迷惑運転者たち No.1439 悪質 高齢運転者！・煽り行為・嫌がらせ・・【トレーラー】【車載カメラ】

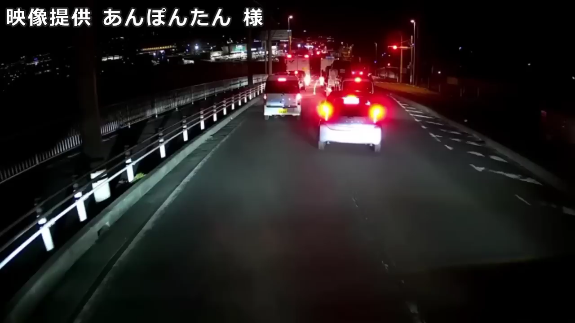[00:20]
よく後ろから車来てんのにそんなクソウインカーで行くよな。あ、なんだあいつ。一台まくってまくるためにわざわざか。バカ野郎だな。